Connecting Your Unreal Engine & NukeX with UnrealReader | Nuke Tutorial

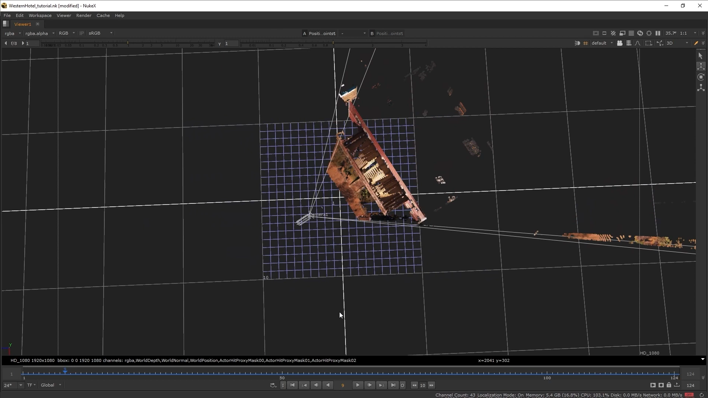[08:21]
For example, this camera and points are in a great range, but I want to rotate it a bit so it's not skewed in the Y axis.